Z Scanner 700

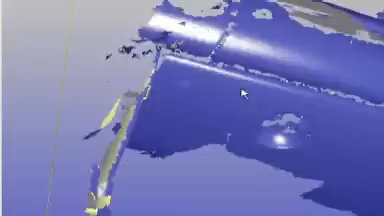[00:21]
data the z scanner 700 is the first self-positioning real-time surfacing 3d laser